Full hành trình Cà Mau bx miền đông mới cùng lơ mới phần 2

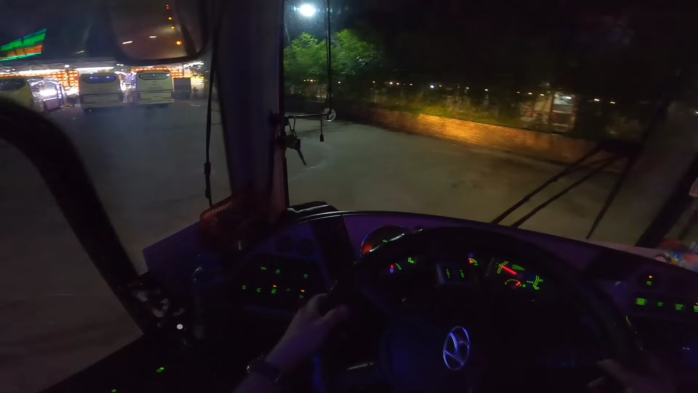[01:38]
Trời ơi, chạy đậu đây luôn, đậu sao sao đứt xe tải luôn. Lát nó ra luôn. Không ra đâu, đậu đây luôn à.